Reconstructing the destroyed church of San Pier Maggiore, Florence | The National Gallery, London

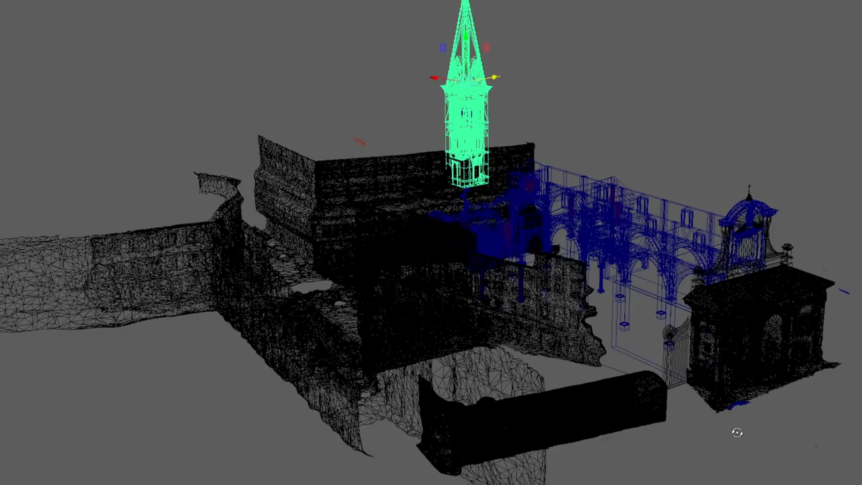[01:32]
This film documents the team's process of creating a digital reconstruction.
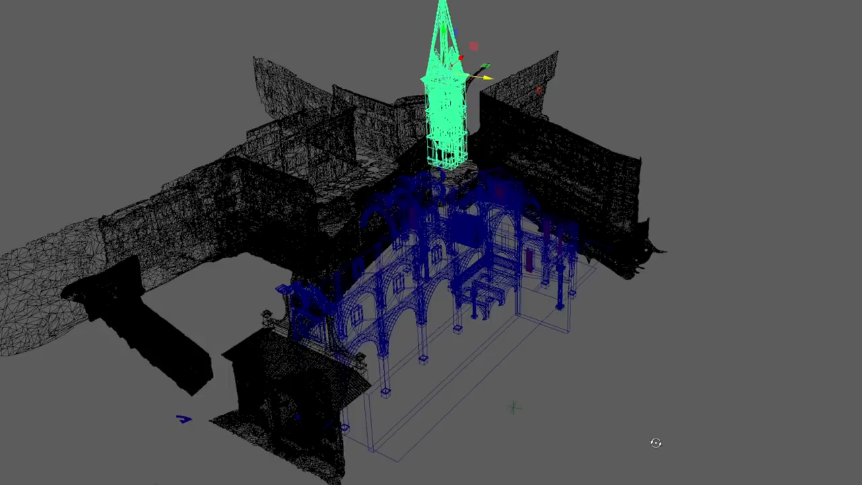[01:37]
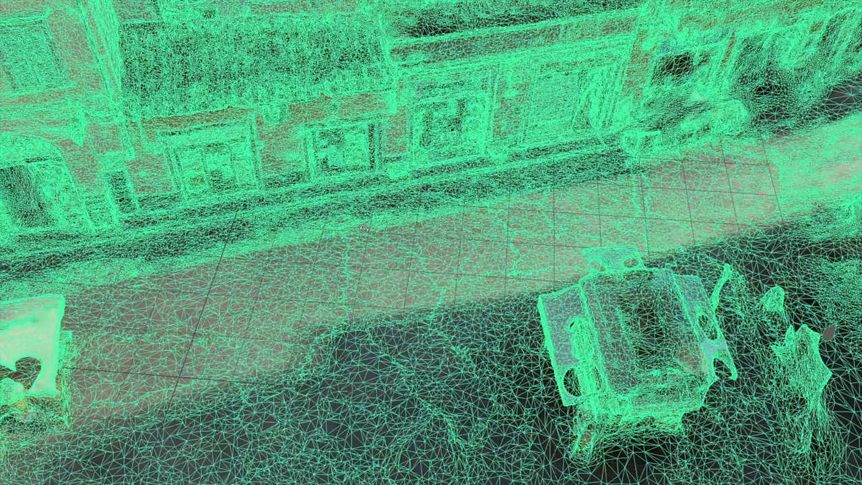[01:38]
We combine conventional site surveys and the latest photogrammetric techniques that stitch together digital photographs to create 3D models.
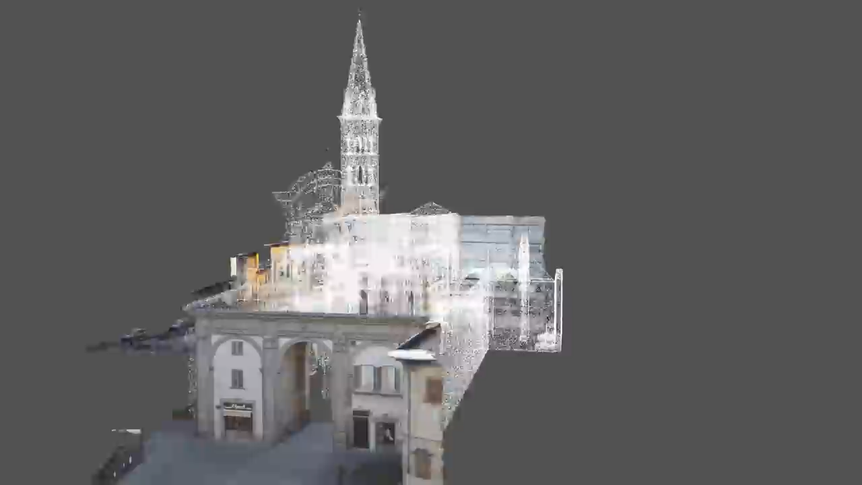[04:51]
the right arm of this cruciform church.
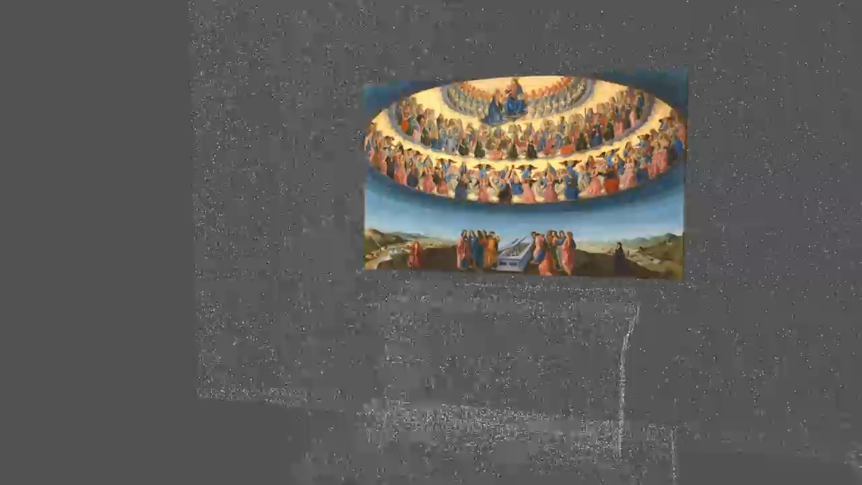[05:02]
San Pier Maggiore Further fragments of San Pier Maggiore are surely waiting to be found, but what we have discovered provides a much richer understanding of the National Gallery's altarpieces and the sacred architecture they were meant to adorn.
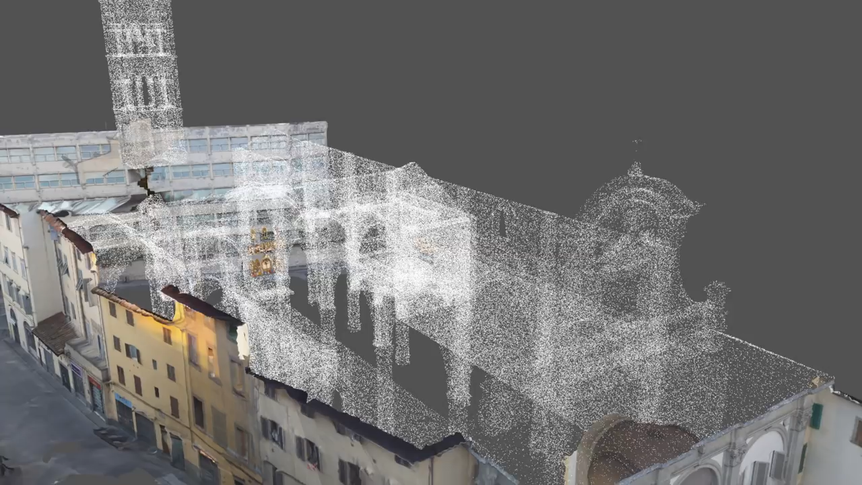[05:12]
We can also appreciate how the urban fabric of Florence still bears the imprint of the long-demolished church,
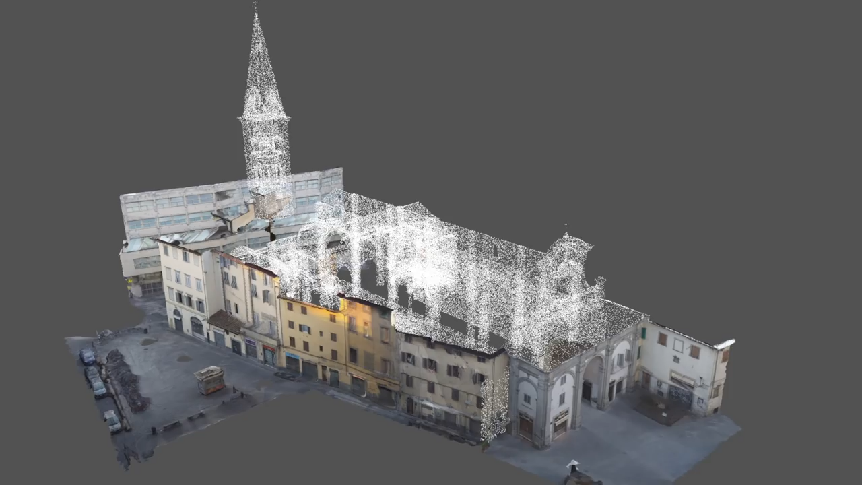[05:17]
in ways that are not always obvious to either casual visitors or long-time residents.